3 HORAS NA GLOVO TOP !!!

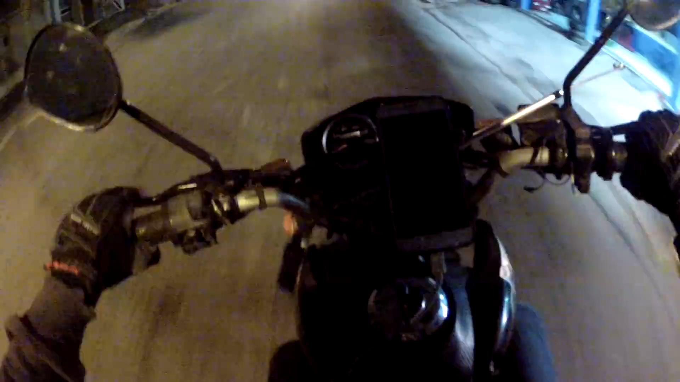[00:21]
Vamos começar aqui no aplicativo Glovo. Ó, acabou de tocar um, ó.
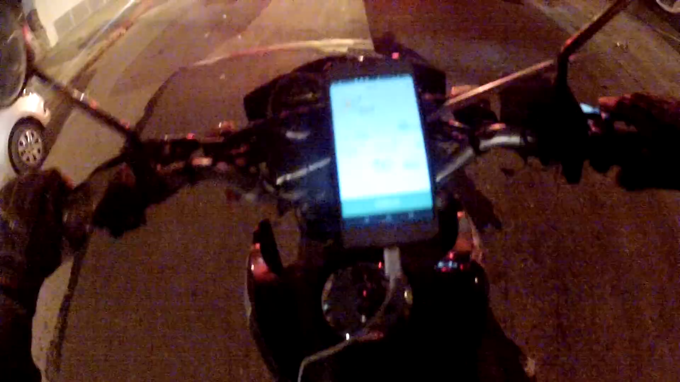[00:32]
Burger King da Marginal. Aí você já vai aqui, ó. Gil de Oliveira. Você já vê a... lá na Vila Matilde. Ela vai retirar aqui. Ó, de início já deu 14h40.
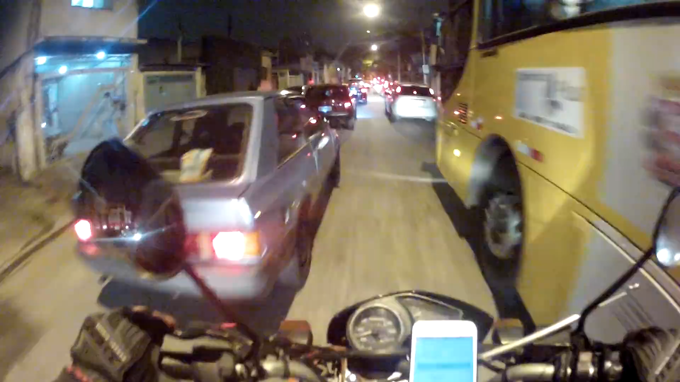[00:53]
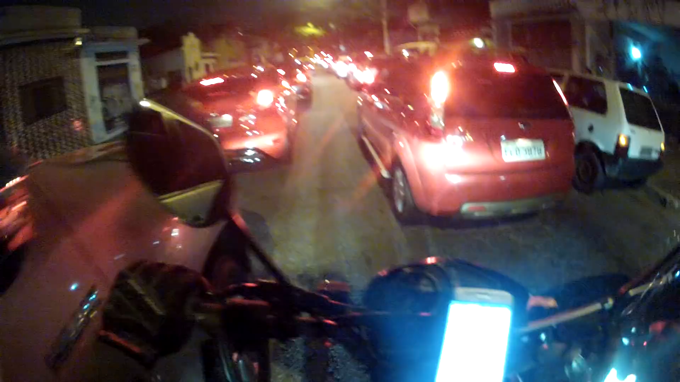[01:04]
O cara tá vendo que você tá do lado deles, não deixa você passar, mano.
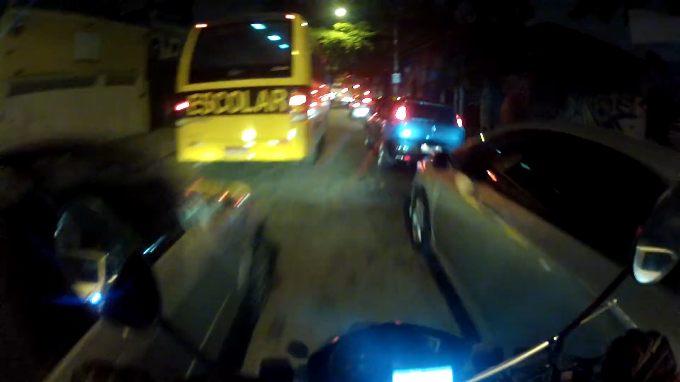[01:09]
São Paulo não tem mais dia nem hora não, é 7 e pouco da noite. E o trânsito, meu.
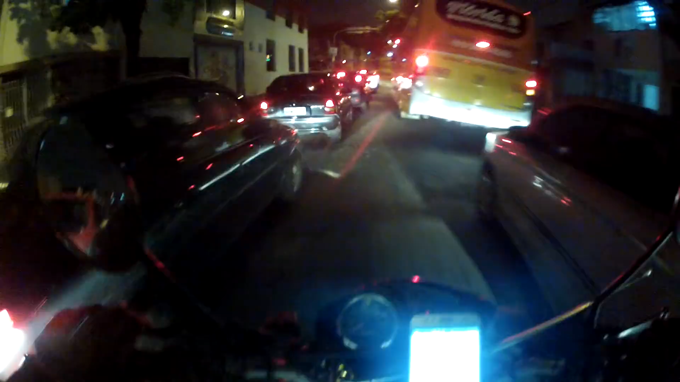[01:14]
Isso aqui nem é sentido, é sentido centro. Não é quem tá vindo do centro, isso aqui é pra quem tá indo, não é pra ter esse trânsito. Mas São Paulo, meu irmão, não tem mais dia nem hora não. Então, acabei de ligar o aplicativo que eu já comecei no horário. Tá vendo meus horários aqui, ó? Terça-feira, ó.
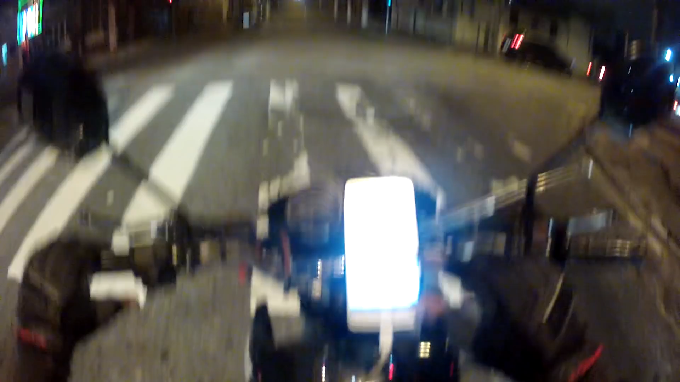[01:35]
Das 7 até as 10, porque como eu tive um... aí amanhã já peguei 10 horas direto.
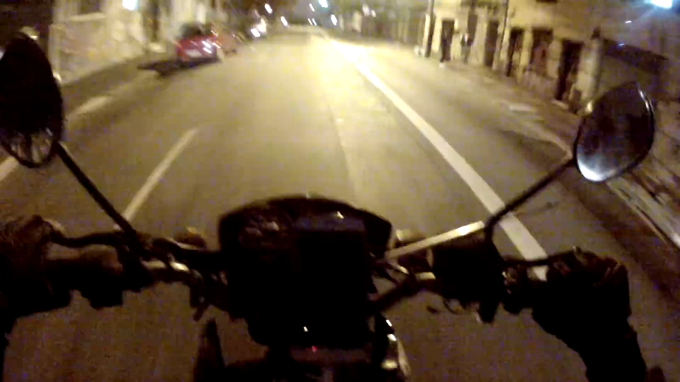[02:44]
Se eu fizer ela até as 8, essa entrega, só essa entrega, eles vão completar mais 60 centavos, não é isso? Porque deu 14h40, eles completam para dar a hora. Eles completam os 15 reais. Se eu fizer duas entregas dentro de uma hora desse valor aqui, vamos supor que vai dar 28 reais, 29 reais.
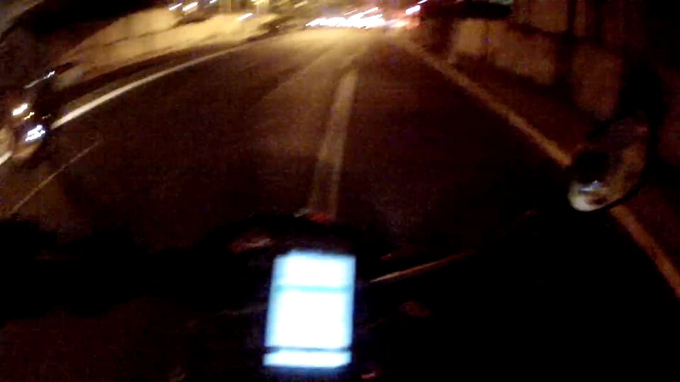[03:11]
Então eu ganhei os 29 reais. Os 15 reais, eu já, como eu já ultrapassei, eu não estou ganhando. Eu só ganho os 15 reais. O pessoal tem que entender que os 15 reais é se eu não fizer uma entrega dentro de uma hora, entendeu? Se não sair nenhum pedido, vai, não saiu nenhum pedido, eu estou ganhando 15 reais. Parado, vamos supor, estou lá parado. Só que eu tenho que estar dentro da área deles, que a área deles é essa aqui, ó. Esse verde aqui, tá vendo? Esse verde aqui é a área deles. Eu tenho que estar aqui, que nem agora é 3 horas, que é das 7 às 10, vai dar 3 horas.
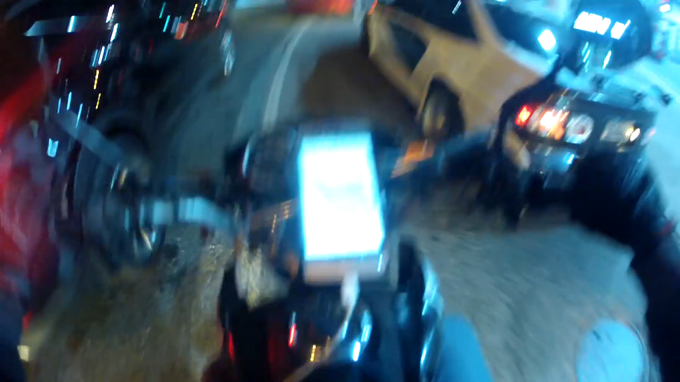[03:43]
Essas 3 horas eu tenho que estar dentro dessa área aí. Que eles pedem. É simples, mano, para resolver, entendeu? Por enquanto tá assim, eles estão pagando 15 reais se eu não fizer nenhuma entrega dentro de uma hora. Como eu já peguei uma entrega que deu 14h40, no caso, se eu fizer só essa entrega das 7 agora até as 8, eles vão me pagar, vão completar com 60 centavos.
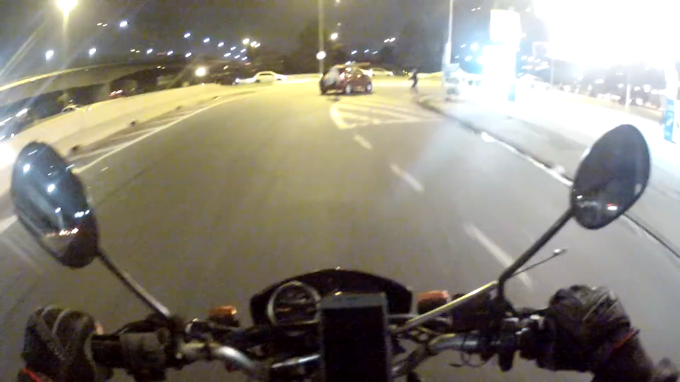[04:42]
Tem gente que faz 2 aplicativos juntos, 3 aplicativos juntos, eu, para mim, não tenho necessidade. O que eu estou ganhando aqui na Glovo tá de bom tamanho. Então, eu não tenho do que reclamar. Aqui é a marginal, sentido.
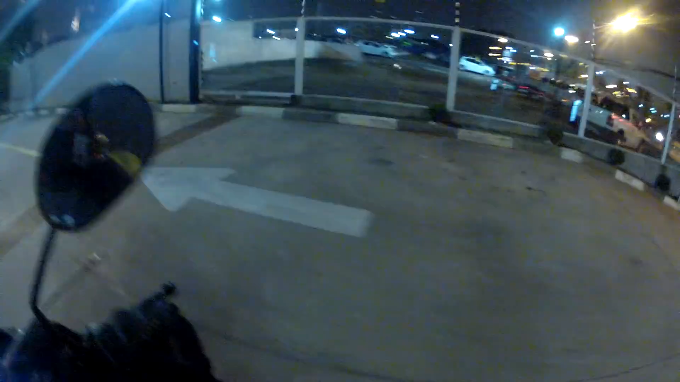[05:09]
Sentido Ayrton Senna. Tem alguém aí já da Globo.